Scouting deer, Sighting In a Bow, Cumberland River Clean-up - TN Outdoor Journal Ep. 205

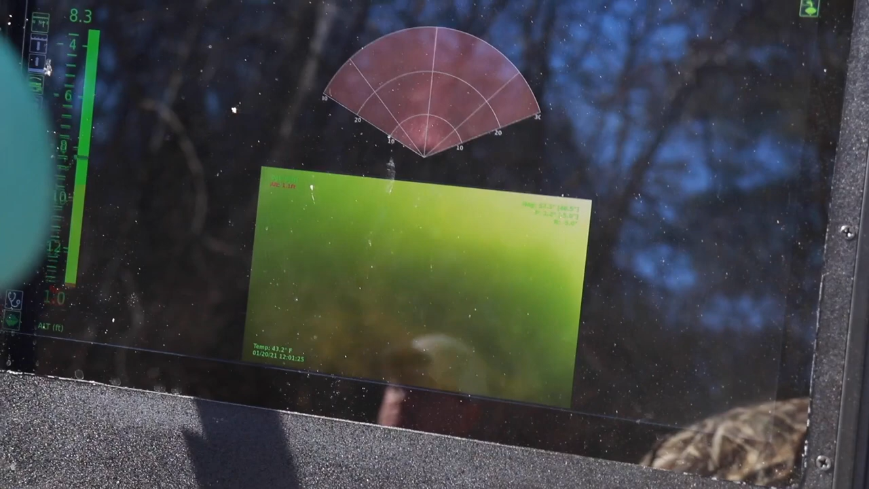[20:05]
You were going down through there, identifying numbers of vehicles as you went down.
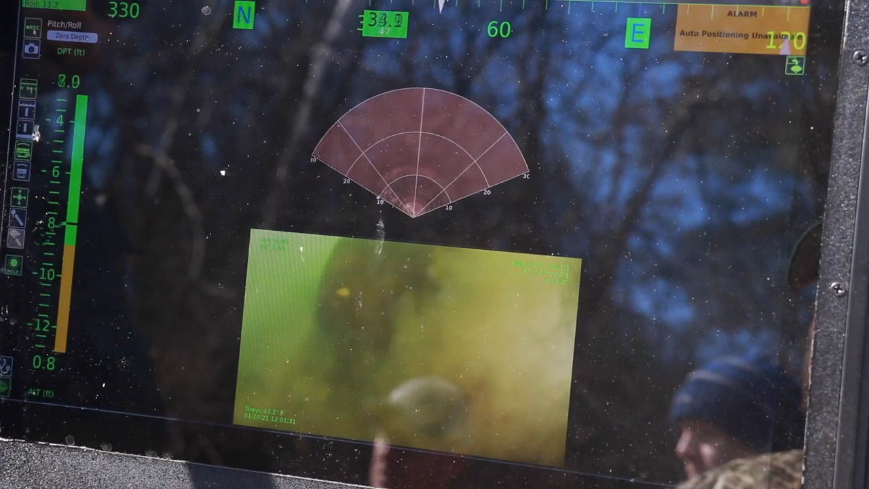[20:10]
And for me, it was hard to really understand what was going on on that screen.
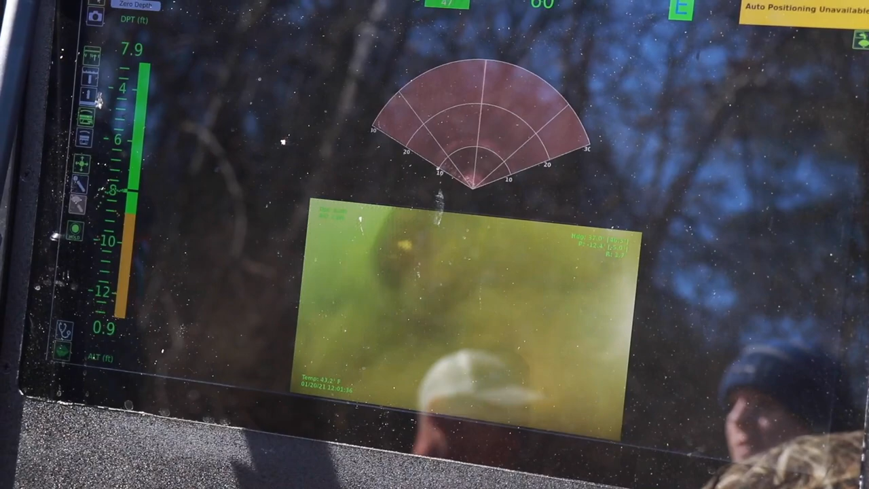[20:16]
It's almost like if you were flying by instruments only, you know, you couldn't see. Explain what you're looking at on that screen while you're operating. Yeah, when we put the ROV in the water, we're looking at a computer screen that has the sonar image, and it's also got that video image.
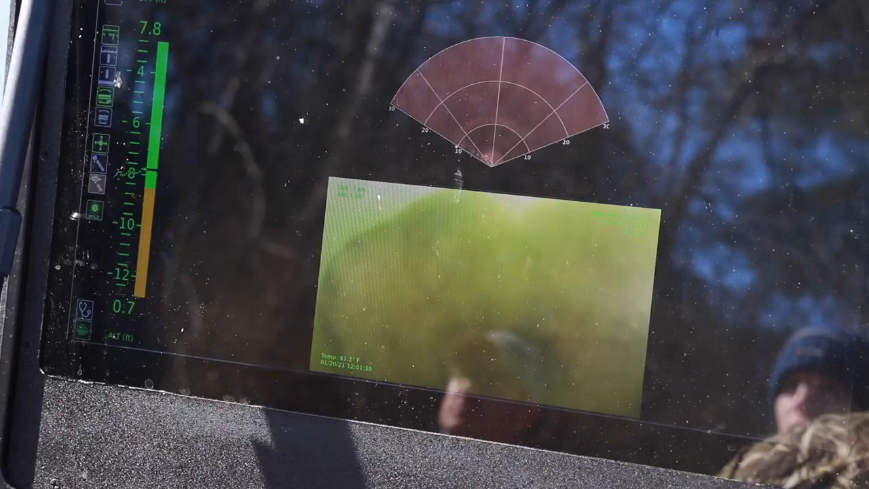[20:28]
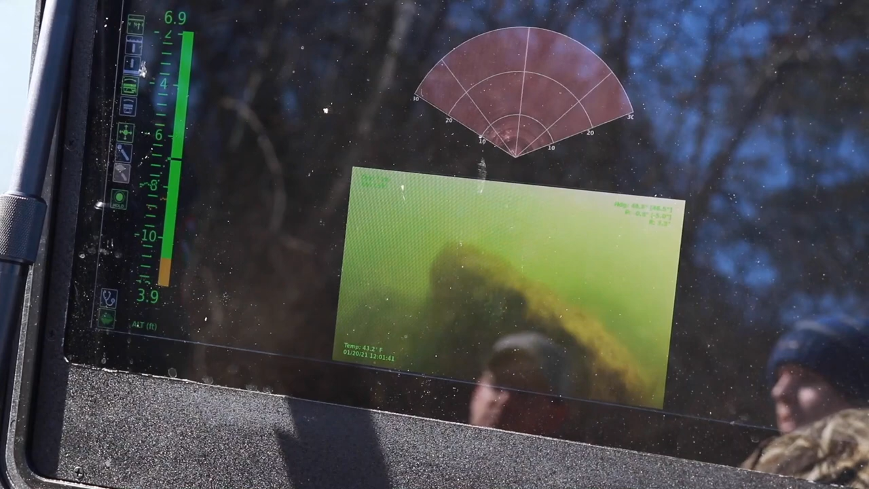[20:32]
And, you know, in the waterways, a lot of times they're murky. So we're really using that sonar quite a bit.
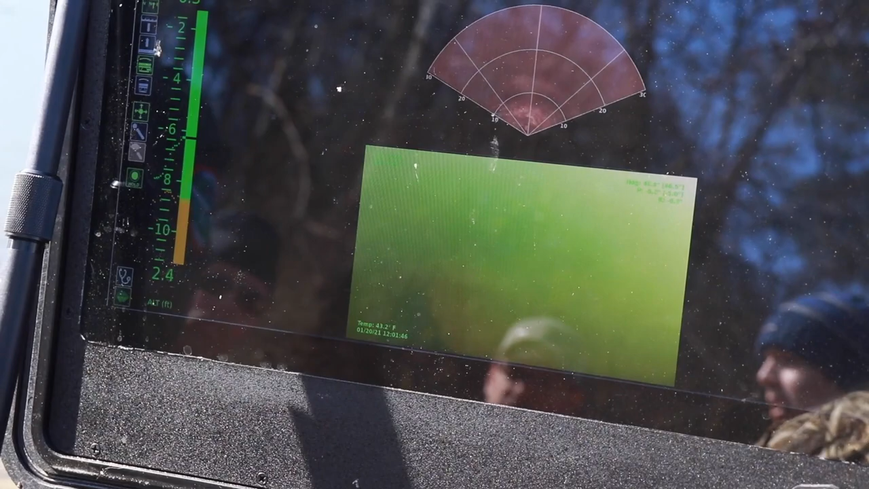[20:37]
It takes a lot of what we call stick time, a lot of time, you know, practicing with it.
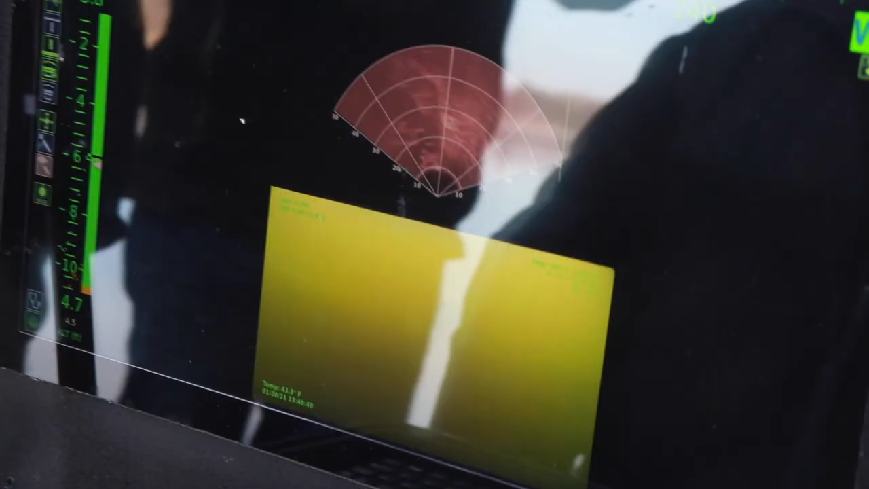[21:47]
I can't tell what it is. Does it really click with you whenever you see something on the bottom?
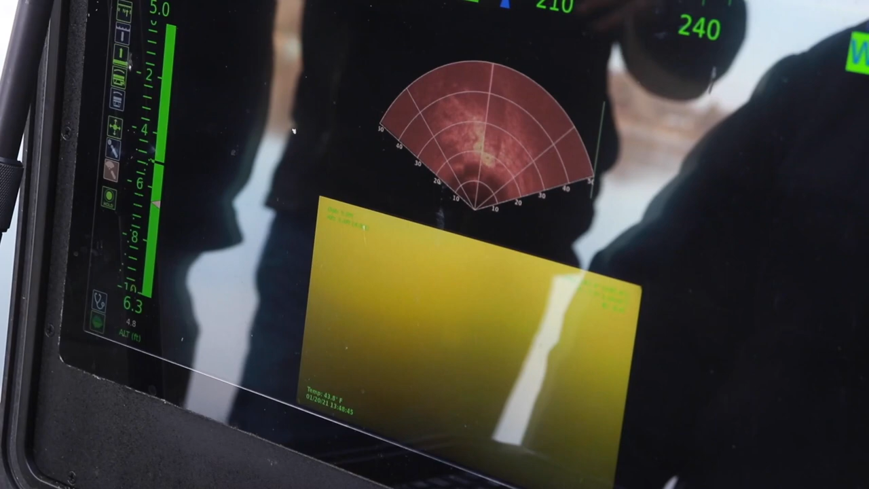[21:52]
You're like, oh, I know what that is.
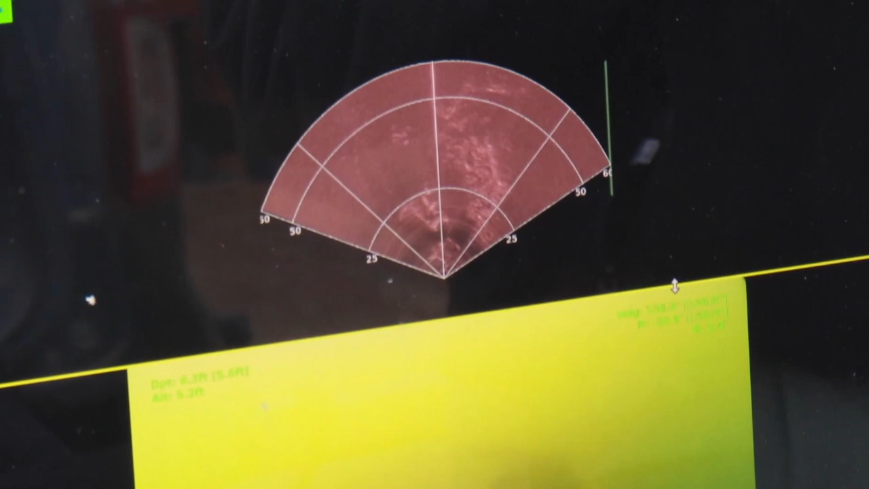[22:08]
Just like these vehicles, they show up sometimes looking like a vehicle on that sonar image or screen because the sonar is so good and so high tech for us.